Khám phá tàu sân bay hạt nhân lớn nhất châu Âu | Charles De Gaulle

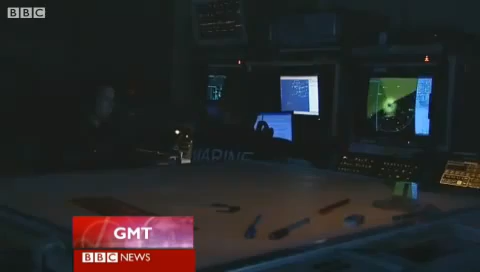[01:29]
Here in the control room, the ship's company can monitor land, sea and air.
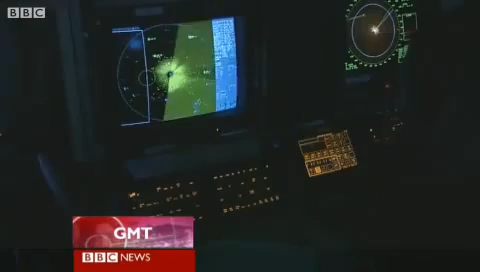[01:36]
France is the only NATO nation to have this capability.